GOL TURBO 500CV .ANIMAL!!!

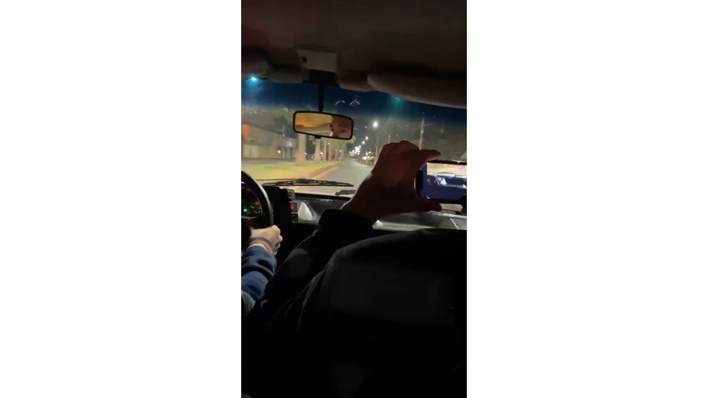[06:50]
Chama, fio Chama, fio Nossa, vem forte pra caralho É isso aí,